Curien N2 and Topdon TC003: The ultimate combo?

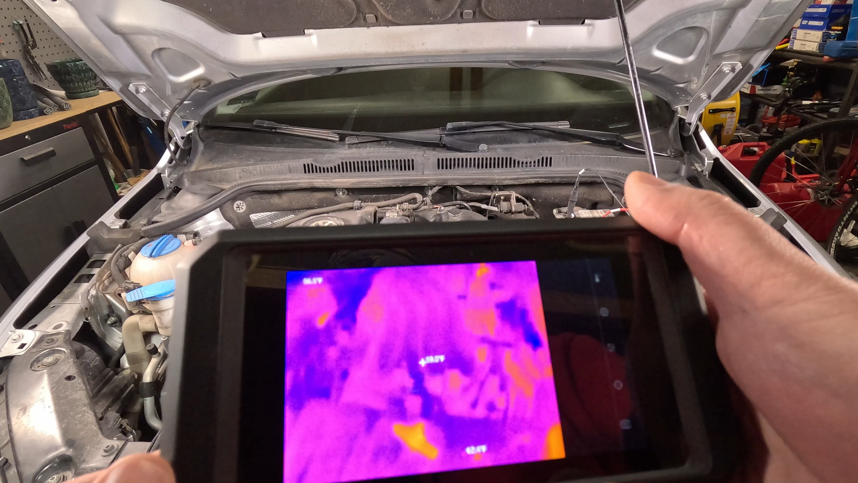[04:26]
Oh look, there's something kind of warm down there. I wonder what that could be, right?
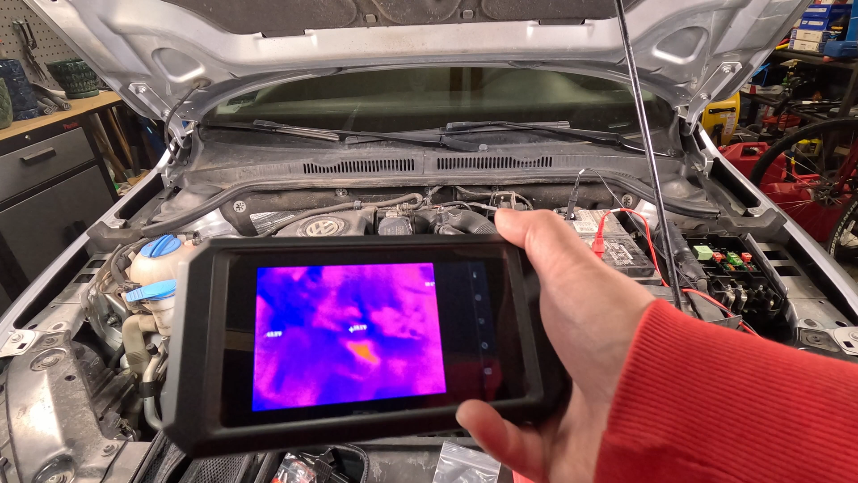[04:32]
That is actually the clip that I had recently picked up of all things.
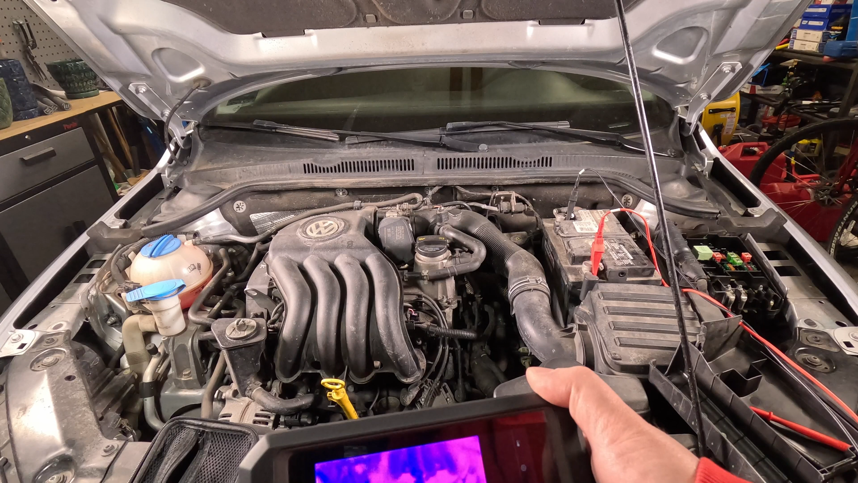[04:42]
So the thermal imager is so sensitive, it can literally still see the clip that I recently had in my hand. That's pretty crazy, right? So we're going to go over to the battery.
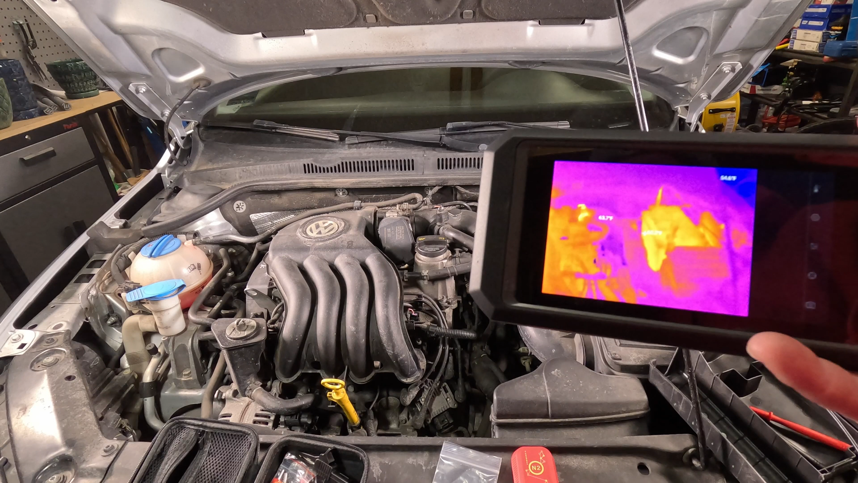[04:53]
You can see the battery is a little bit warmer than everything else. I'm going to go over to the fuse block and we'll overlay this image on the video here when we're done.
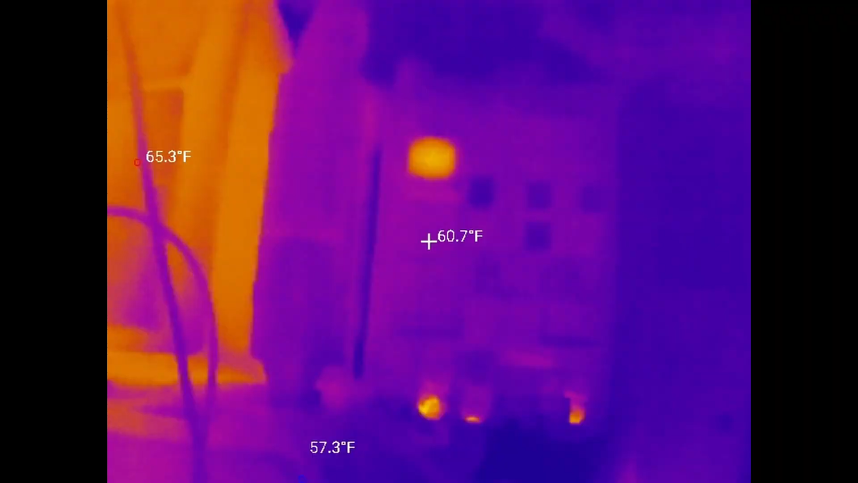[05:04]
On screen: spot 60.7°F
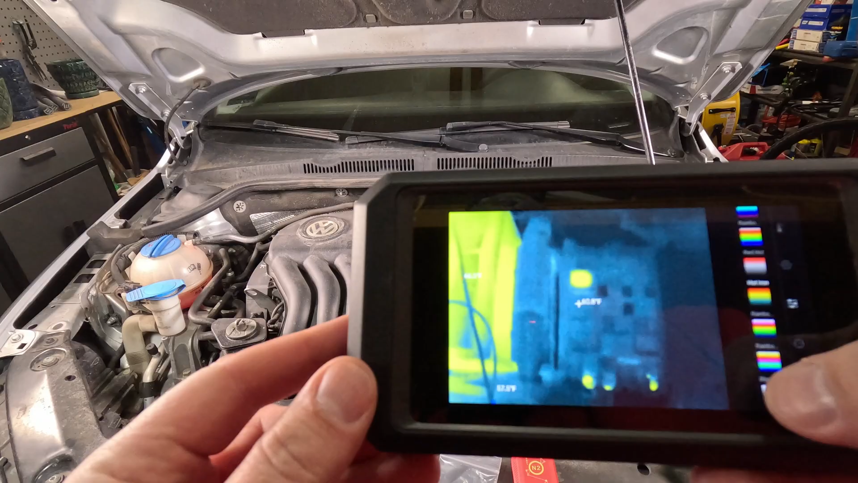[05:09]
We can change all of the color schemes so we can highlight what we want more effectively.
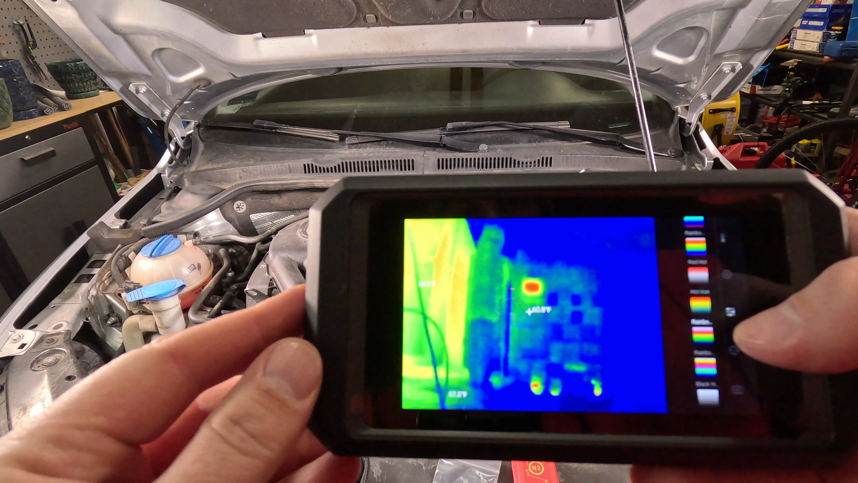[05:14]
Now this is the fuse block here that you're seeing.
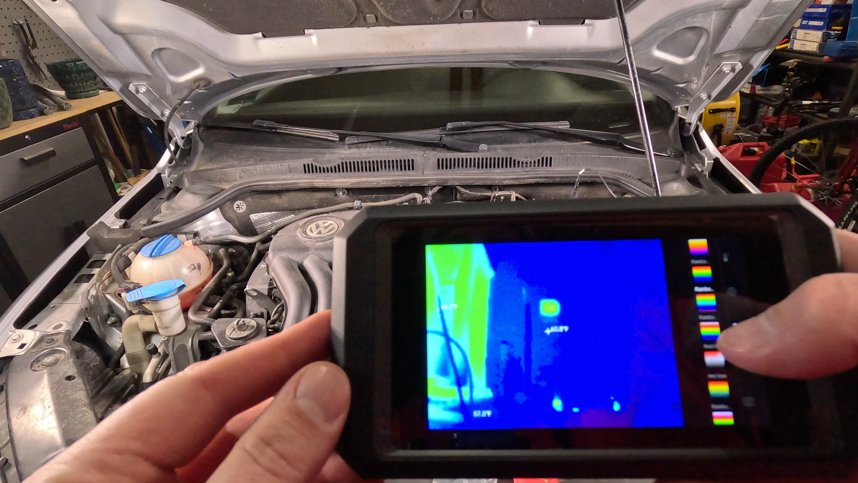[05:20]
A little bit hard to pick up on the camera there directly, but you can see we have a lot of different settings we can play around with here.
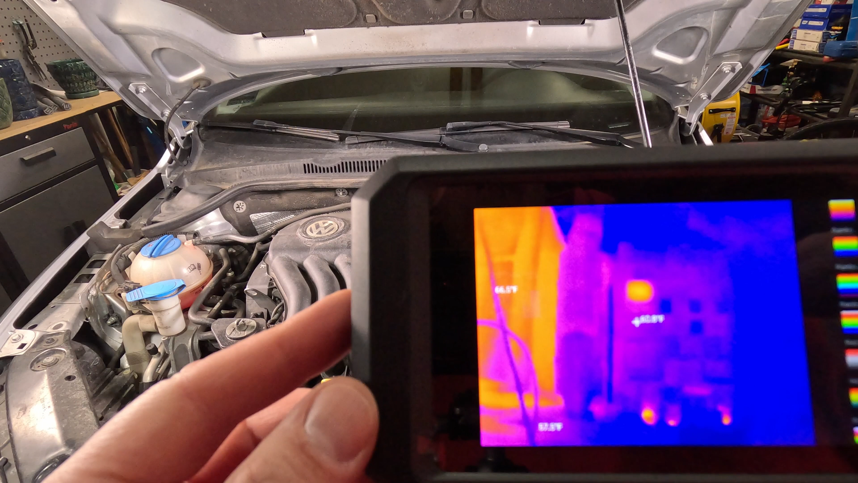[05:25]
Now I like to use, personally, the red hot scheme is pretty good.
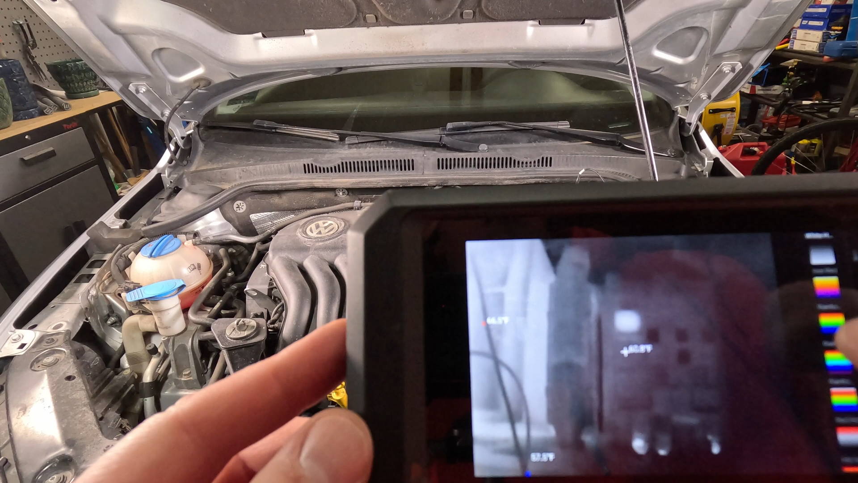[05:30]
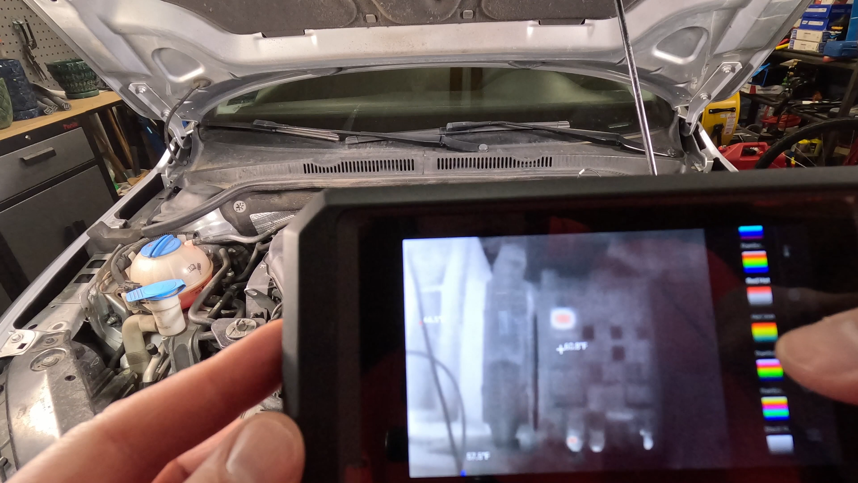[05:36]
Otherwise, this one, the red or the rainbow high contrast, that one's real good.
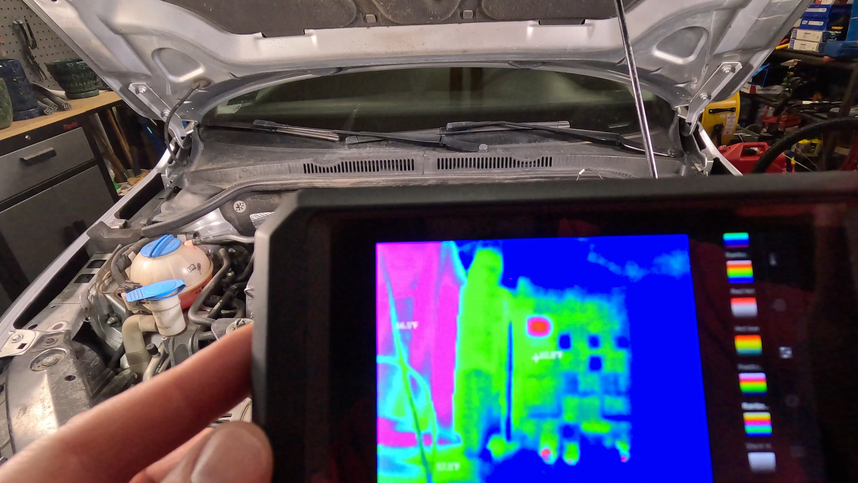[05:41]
Now, as this vehicle starts to sit here just a little bit longer,